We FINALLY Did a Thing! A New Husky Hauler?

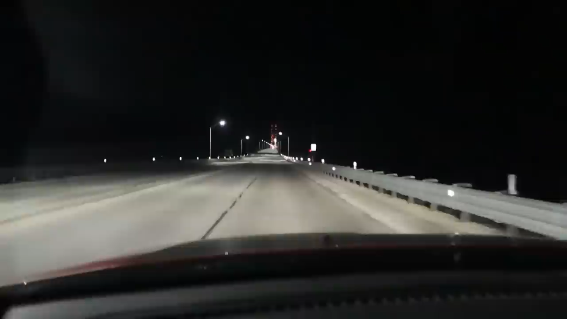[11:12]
I don't know if the camera picks this up or if you guys ever noticed, but this is a pretty good incline on this bridge. The lights are pretty.
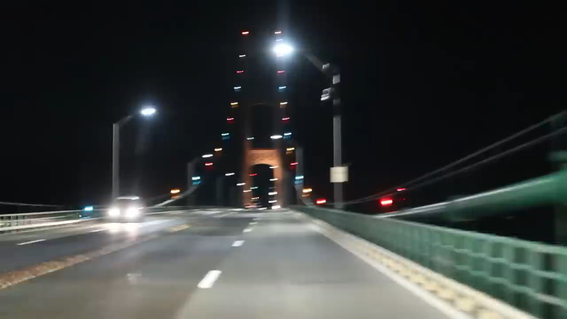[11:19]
The scariest part about driving across this bridge at night is, I know there's water down there and I can't see it. I mean, I'm scared when I see it, but I'm also scared when I can't see it. Oh my gosh!